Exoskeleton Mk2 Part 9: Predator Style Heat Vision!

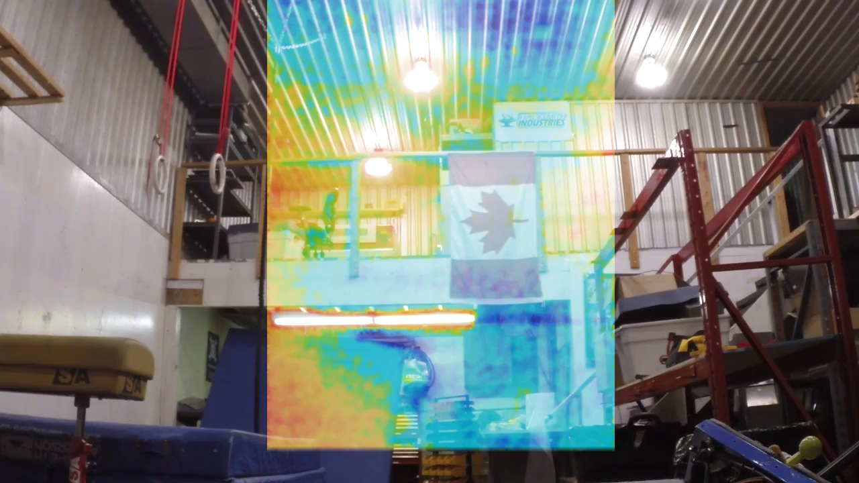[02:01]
now are the light fixtures and that's because the lights are emitting a lot of infrared heat but even if we turn off the lights they're still going to emit that infrared
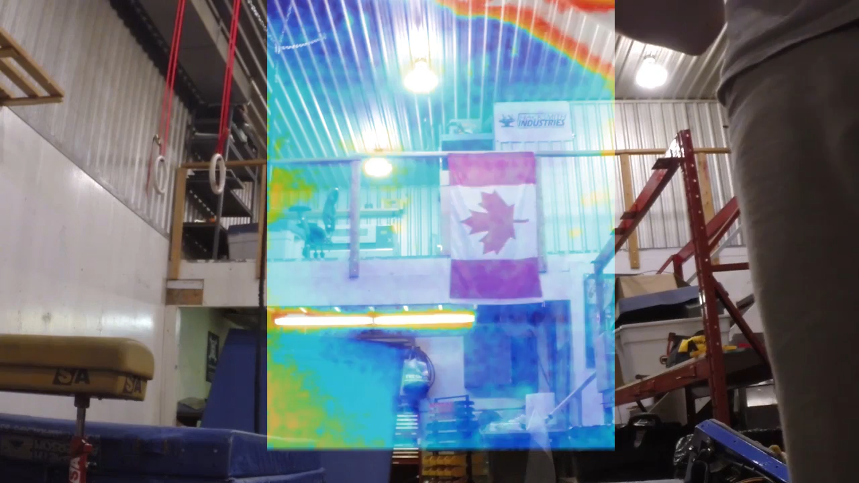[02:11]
radiation so let's turn off the lights now and the GoPro
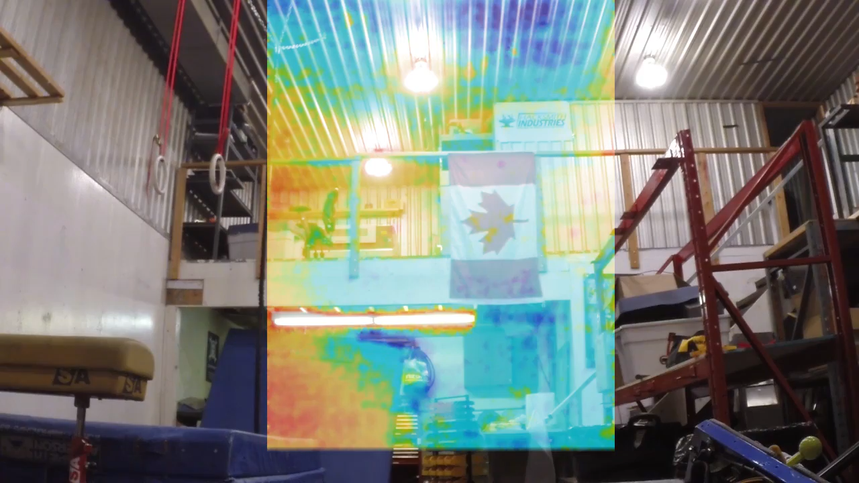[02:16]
is going to go dark but thanks to the thermal unit we can still see what's going on so I'm going to head on up there and let's see if it can detect me
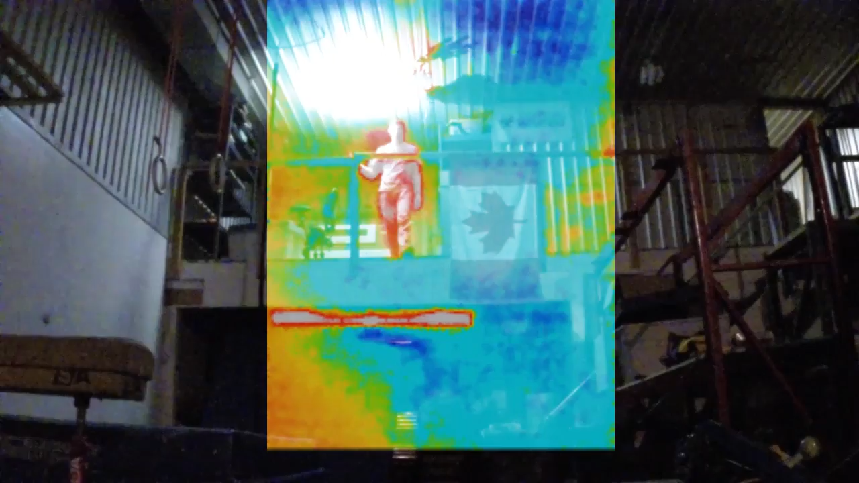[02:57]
pretty cool huh let's do a few more tests
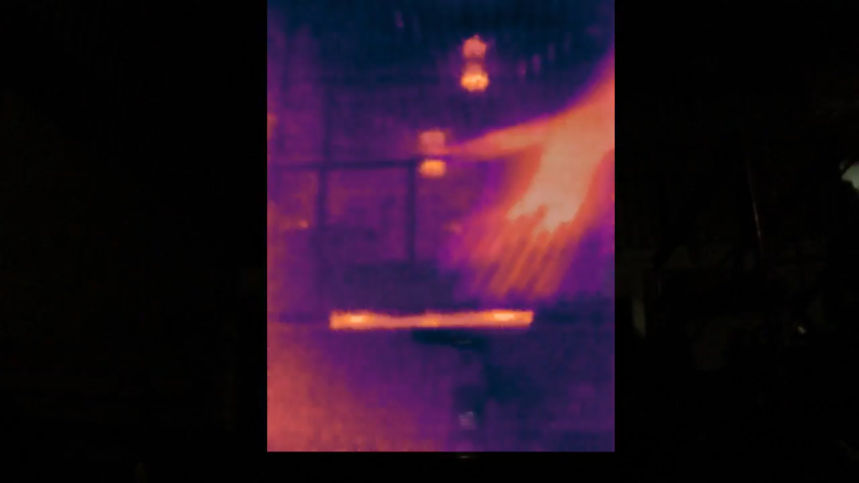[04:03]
Alright, so this is a different filter option it's basically the same thing just uses different colors to detect heat but it looks really cool
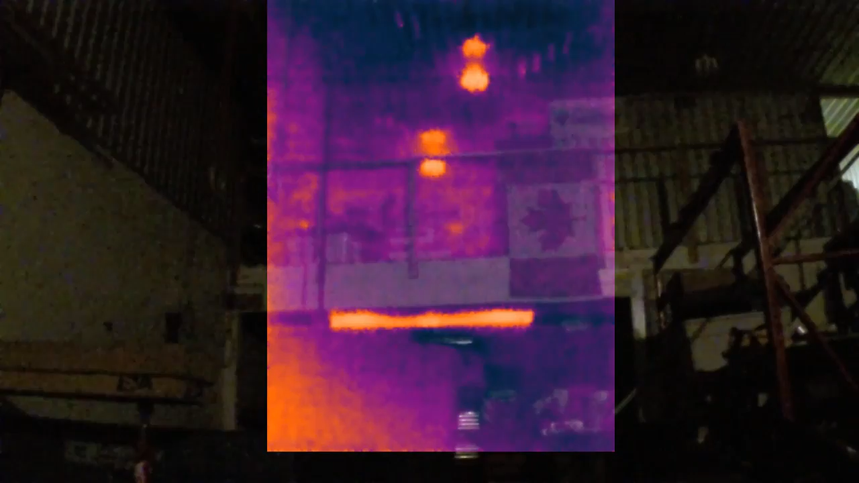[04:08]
So let's actually walk around a bit and see what we can see
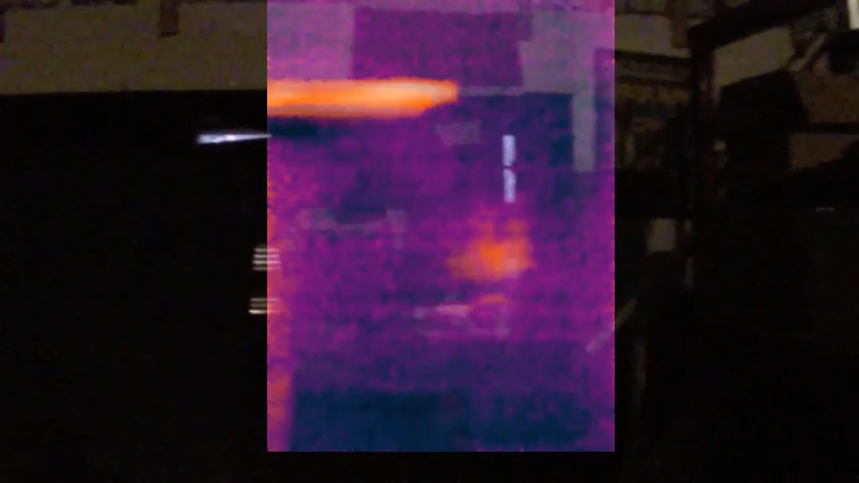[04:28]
so there's something warm back here what is that?
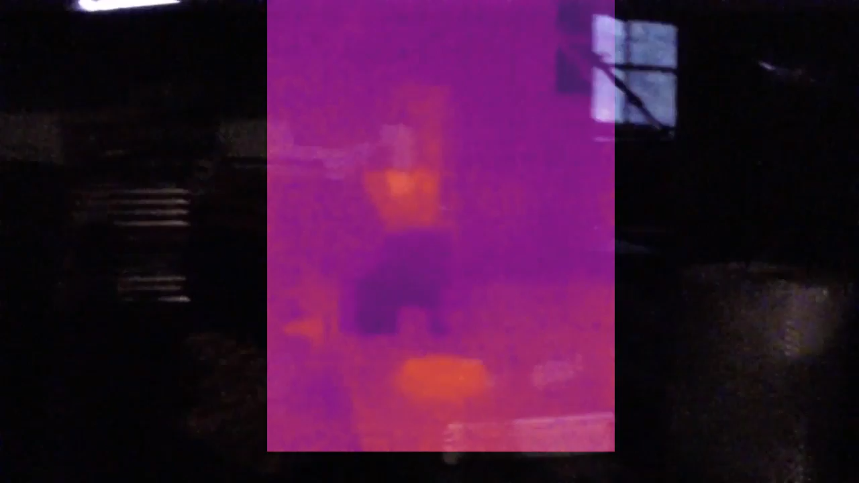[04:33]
so that's actually my stereo which was just on before so it's producing a bit of heat
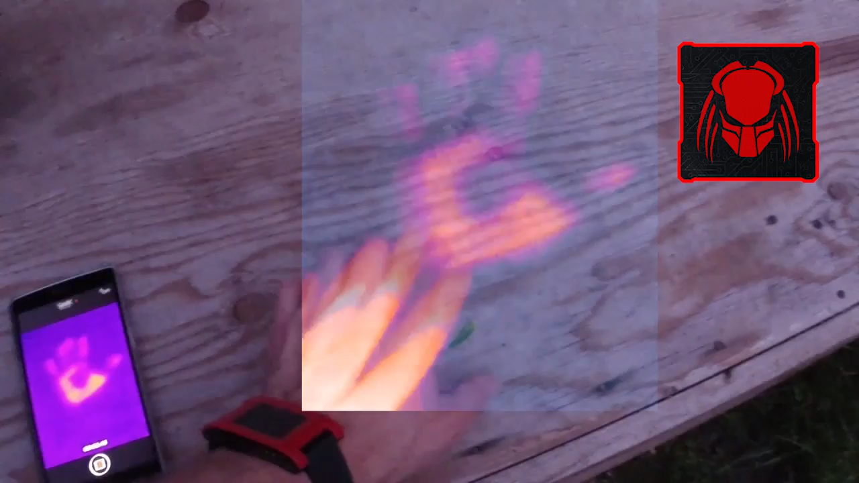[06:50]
look at that it's still warm, look at that it's like finger painting with heat